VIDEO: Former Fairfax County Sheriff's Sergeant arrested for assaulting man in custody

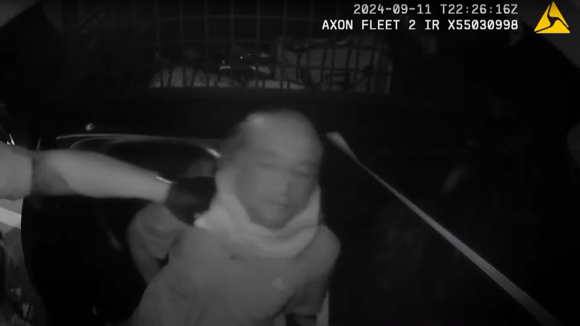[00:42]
The whole thing captured on camera in the police car. So let's rewind it to how it all started.
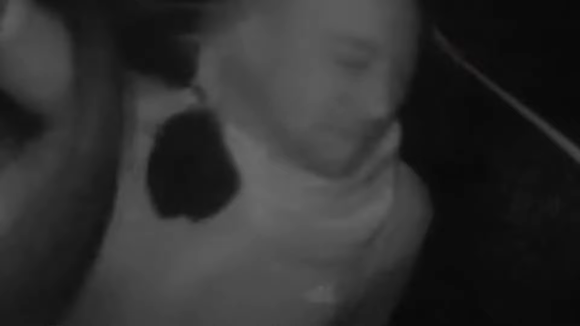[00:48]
According to the video, Fairfax County police arrested this man around 9 30 that night.
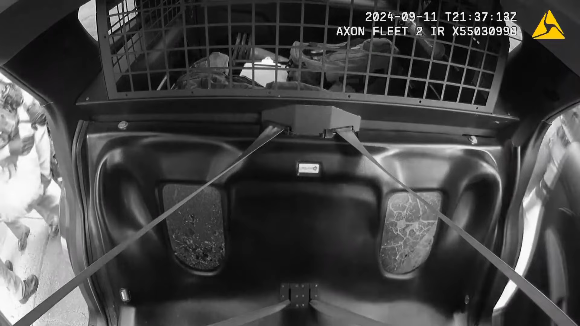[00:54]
You can hear and see him struggling with police officers. They handcuff him and restrain his legs while he kicks and curses. And then officers place some sort of mask on his face. Yeah, I got a mask on my face, boy.
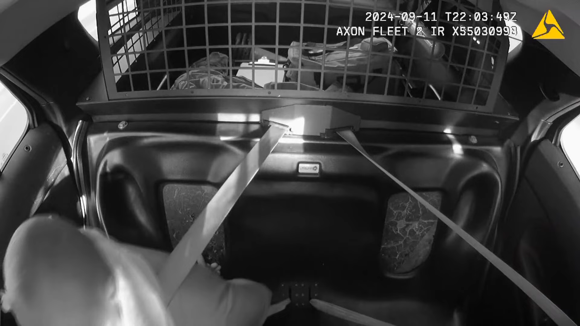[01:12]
For the next hour, the man yells at officers until around 10 30 when the vehicle gets to the jail.
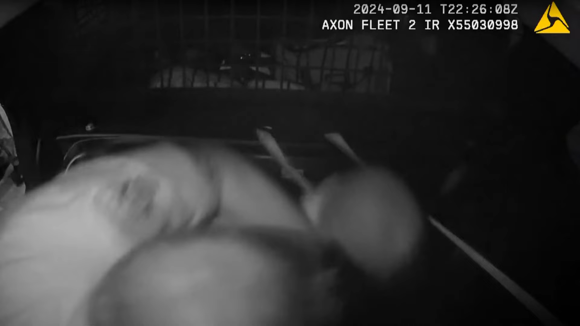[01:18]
Several officers try to get him out of the car and then you see this man identified as Sergeant Joshua Silver, hold the man down, then strike him several times in the head, after which the man goes limp.
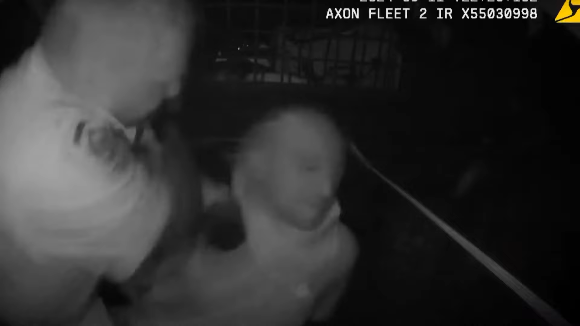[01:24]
Sergeant Silver was placed on leave, then fired, then charged with assault and battery.